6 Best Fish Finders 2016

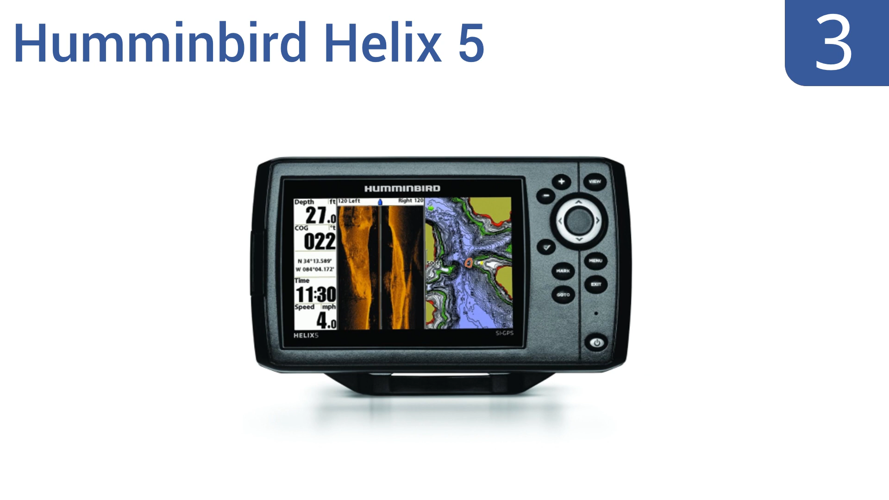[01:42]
half play up our list at number three the hummingbird helix 5 gps fish finder system provides precision internal gps chart plotting with built-in unimap cartography its convenient micro sd card slot also makes it easy to store optional maps and to save waypoints it features 4000 watts of ptp power output and a backlit display and the company's customer service is both friendly and helpful
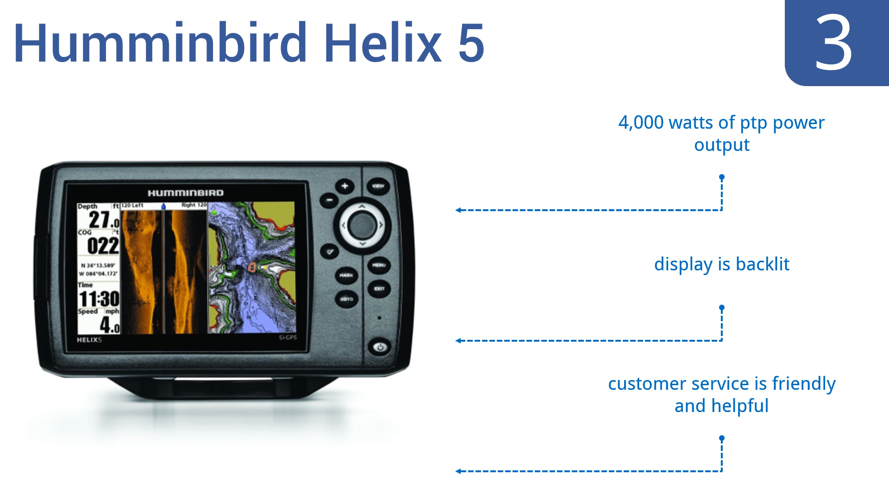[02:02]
at number two delivering top-notch precision with respect to underwater intelligence the raymarine dragonfly
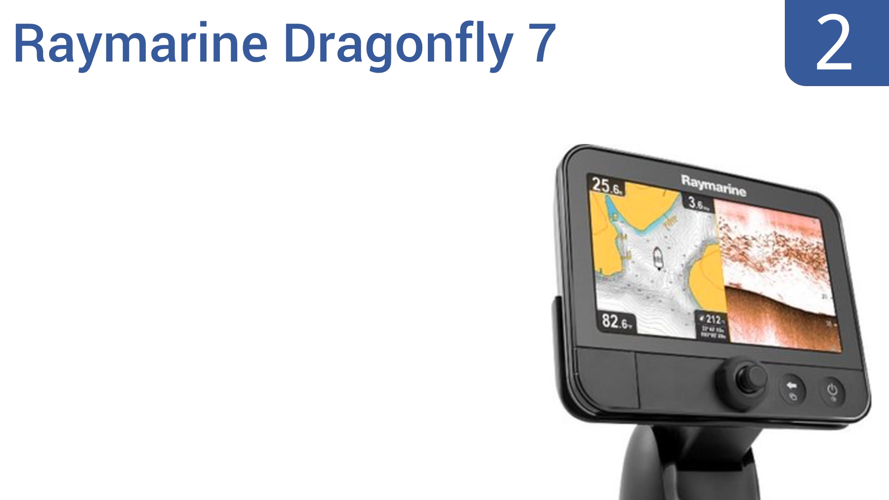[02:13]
7 features dual channel operation down vision and fish targeting sonar ensuring that you'll never miss any action below your boat it includes a transom mount transducer
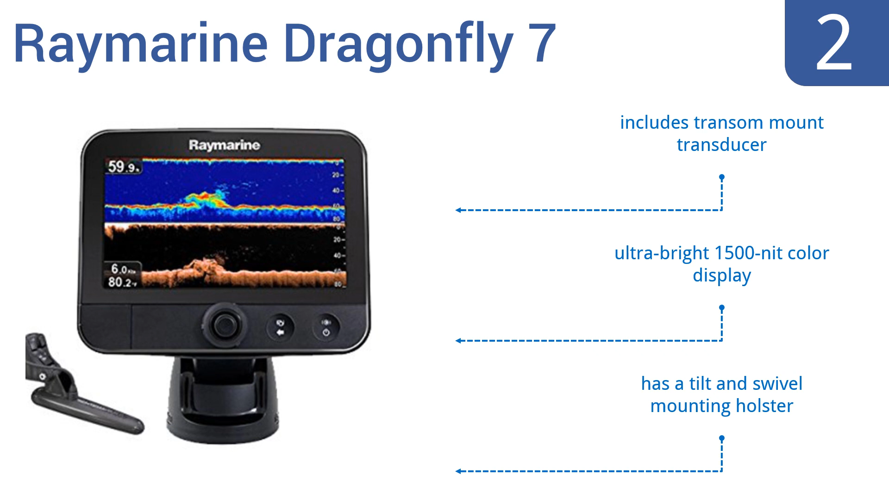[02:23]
an ultra bright 1500 nit color display and a tilt and swivel mounting holster and taking the top spot on our list the lowrence